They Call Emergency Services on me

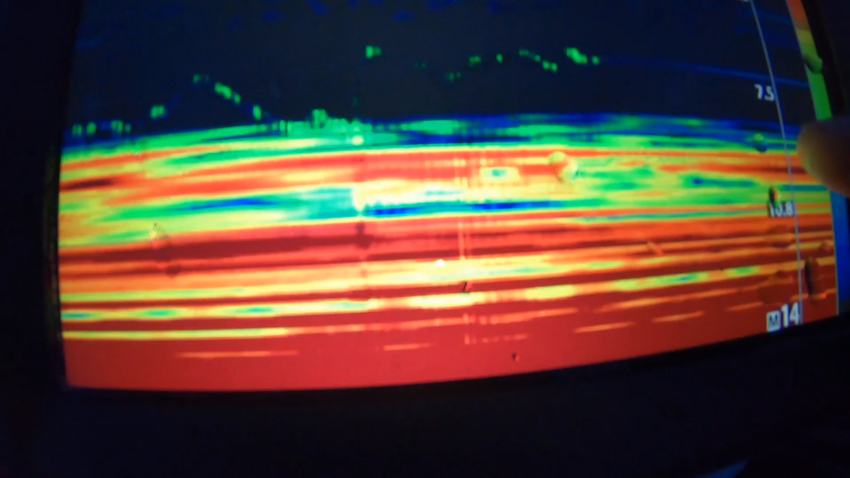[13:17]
this is the bottom's almost at 13 feet this is all weeds so we can't fish that we gotta really pay attention those crappies are coming off the weeds
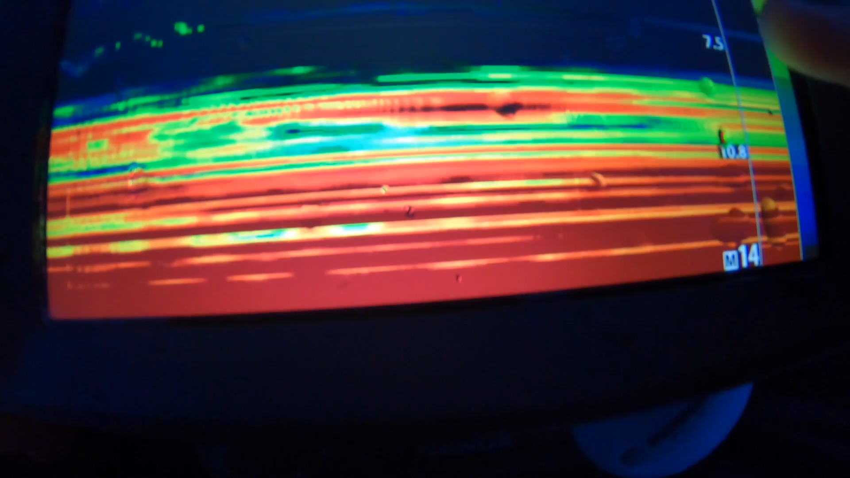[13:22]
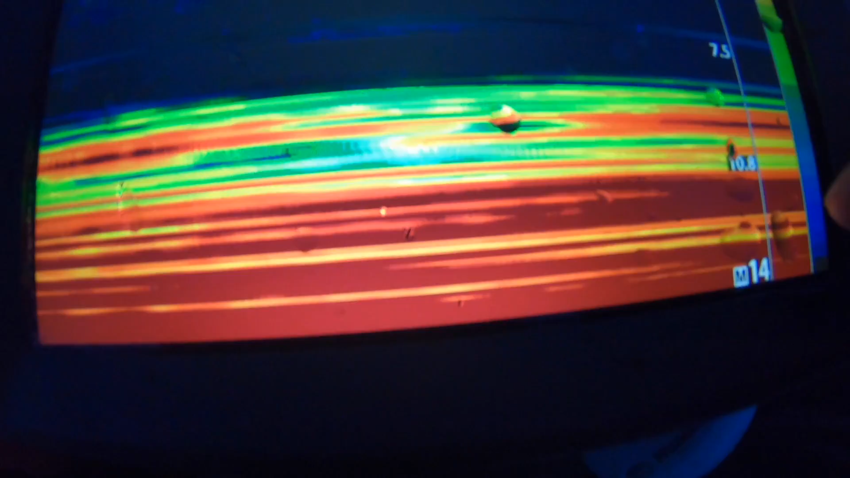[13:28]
and hitting our bait so we're just nicking the top of the weeds they come off we see them and then we try to get them